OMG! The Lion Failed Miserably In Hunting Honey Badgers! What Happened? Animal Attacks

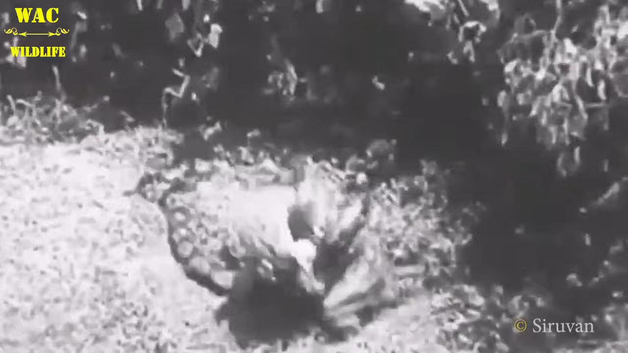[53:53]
It suddenly counterattacked and squeezed the big tiger until the tiger showed no signs of life.